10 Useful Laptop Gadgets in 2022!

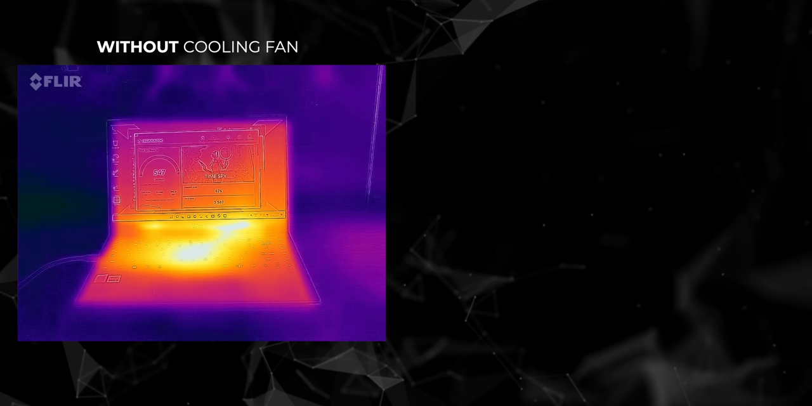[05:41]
this is a laptop without this cooling pad after 3d mark benchmark and this is the laptop with the cooling pad as you can see from the red zones it actually makes a difference the